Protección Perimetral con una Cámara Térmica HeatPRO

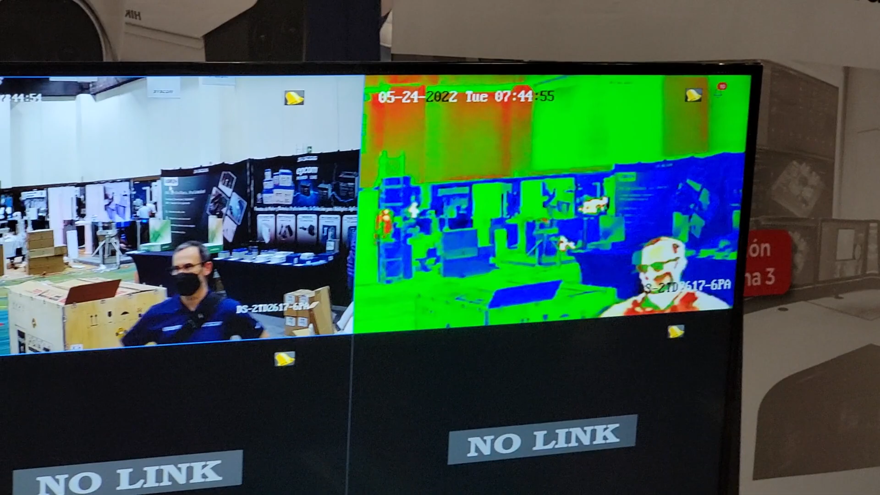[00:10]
Puedo ver cómo nos permite hacer medición de temperatura y también detección a larga distancia de objetos.